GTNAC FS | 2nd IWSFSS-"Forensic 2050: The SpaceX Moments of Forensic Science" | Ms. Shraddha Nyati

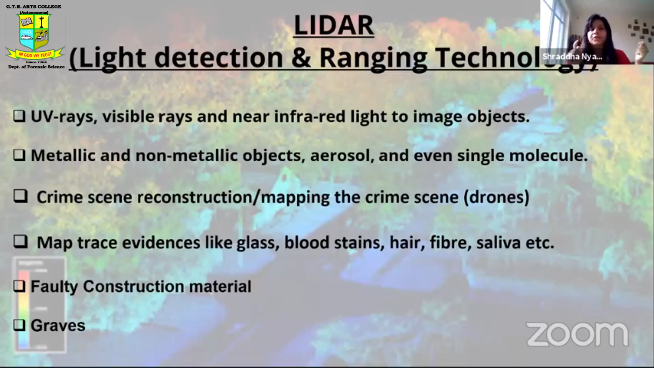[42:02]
So, if you use this technology in drones, this technology will help to bring the entire crime scene in a digital format. Then, it can also identify quality construction material. I'll show you the image. So, this is how the slider technology gives result. This is currently, like this is the very basic form of it. And we are expecting that in future, the image would be perfectly the way the individual scene is. It would not be in the form of this.
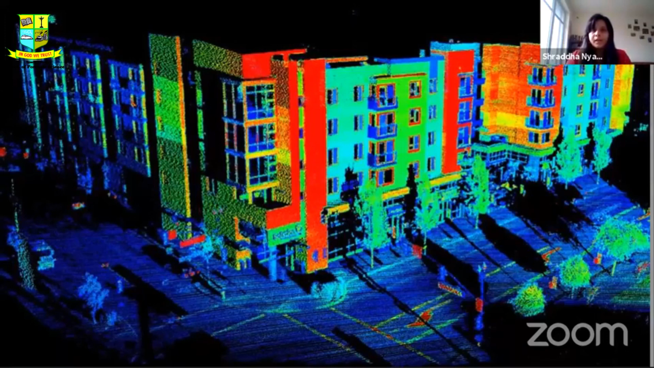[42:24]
Now, this is a building under construction. If you are able to see in the top right corner, there is a certain blue colored thing, right? So, this technology helps the researchers to understand the faulty materials used in construction. So, rather than analyzing different samples from different locations in, let's say, a bridge, you can just expose that bridge to this technology.
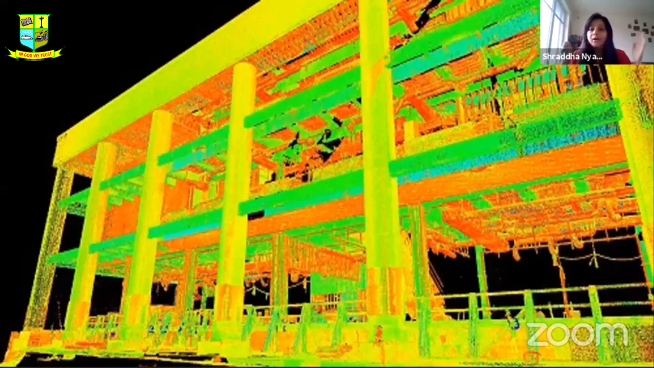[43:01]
And this will give you an entire image with different colors. And you can directly know where a faulty material was used. So, it can save so many lives.
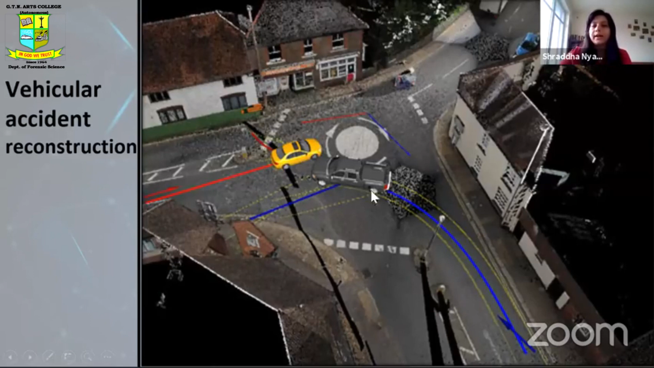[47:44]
The image was relayed back on the computer. And right there, you can actually mark where the car might have turned, where the skid marks would be, the tire marks would be. So, it becomes really easy for you to analyze an accident. So, this is a simulation that took place.
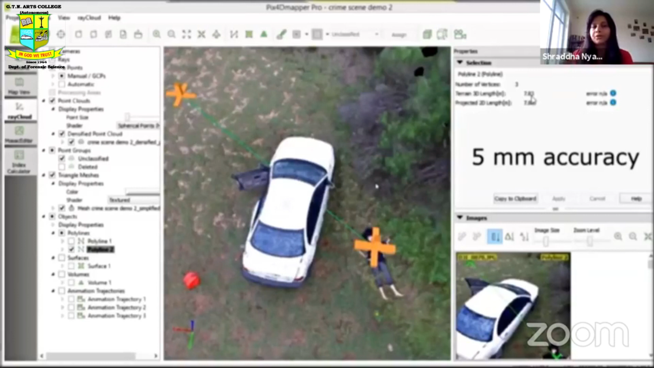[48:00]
There is a person who gave an introduction on the software that can be used in drones. So, this is that application.